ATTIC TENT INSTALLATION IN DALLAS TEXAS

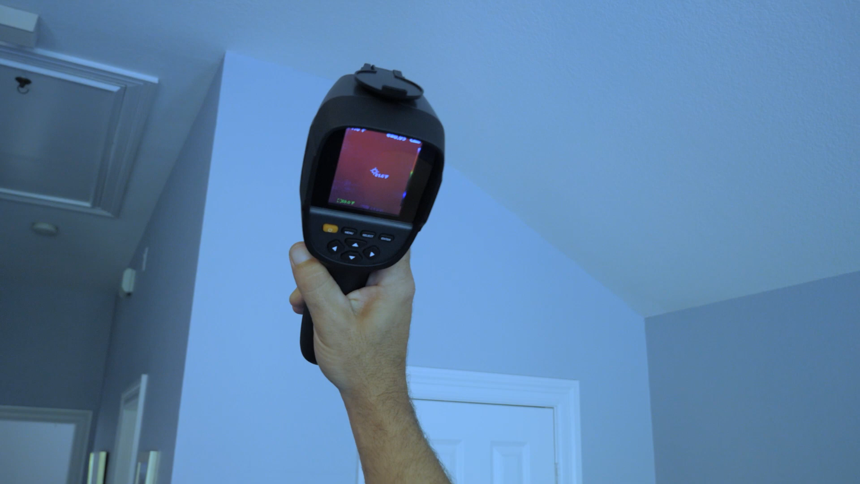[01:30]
I'm going to get back over here. There we go. There we go. And then right there. Right around the edges. You can almost even make out the rails of the ladder where it's hotter on just the plywood.
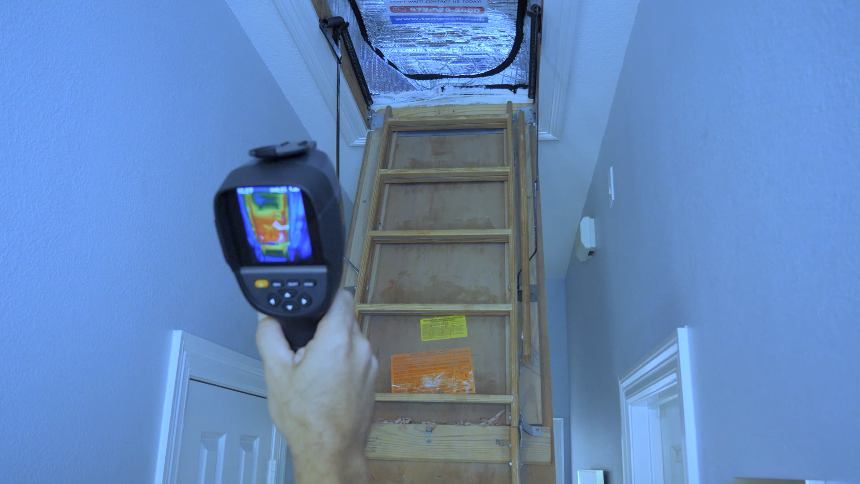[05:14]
And it's cooling off because it's got the conditioned space from down here starting to cool off that side of the insulating barrier relatively rapidly. See, we're starting to get green right in there, turning from red.
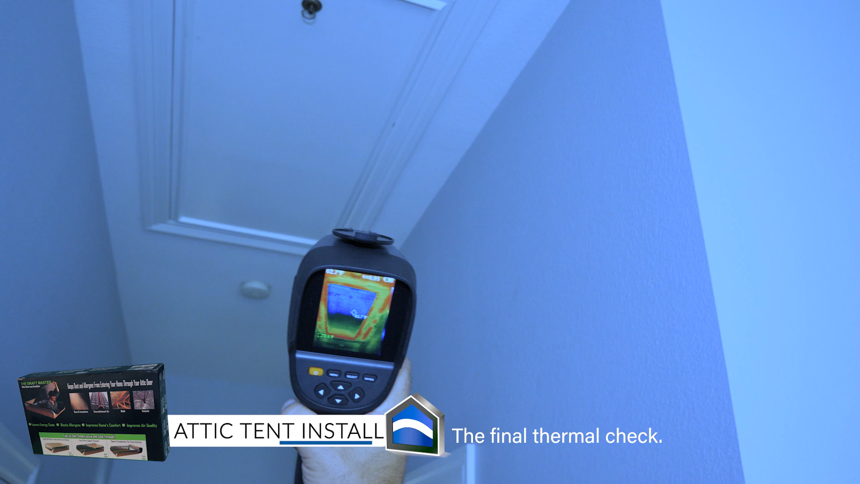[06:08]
The indoor temperature now is 77 degrees and we are showing just 82 on that door.
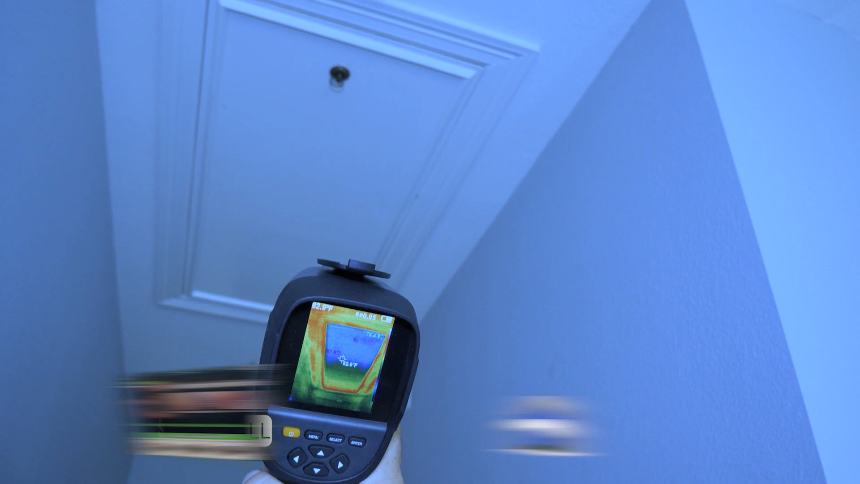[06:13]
Where it was the hottest part of the ceiling, it is now the coolest part of the ceiling.
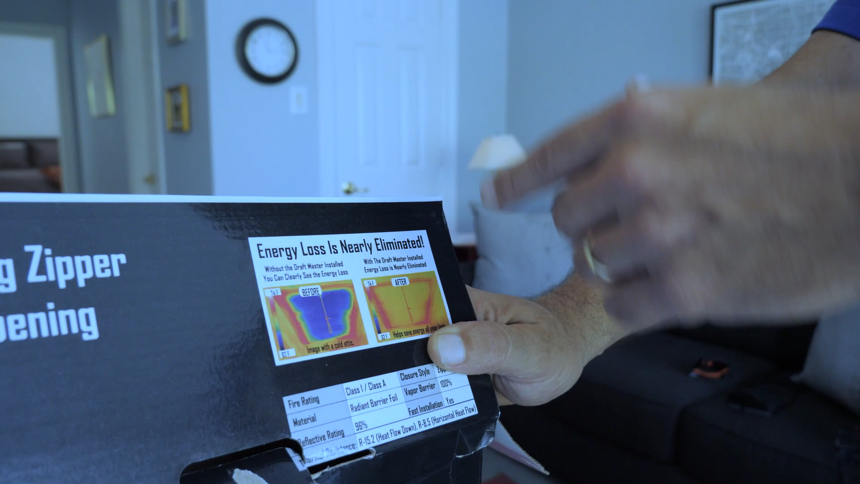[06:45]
Or in this case, they're demonstrating a winter application where you'd be cold in the attic and warm after you've got it zipped up. But it's the same thing we saw in the field, which is really neat.